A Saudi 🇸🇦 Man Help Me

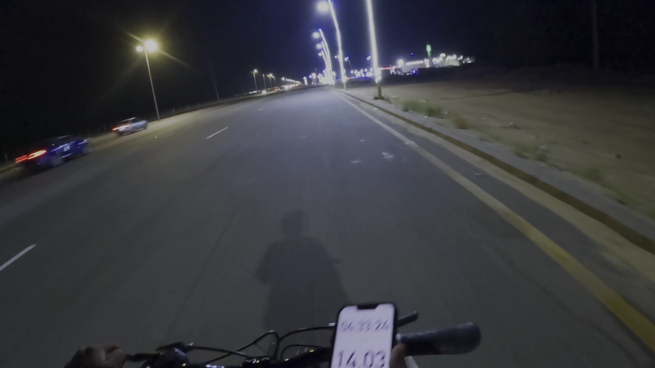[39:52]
So, finally I found a petrol pump or what is called, it's a road brake or something.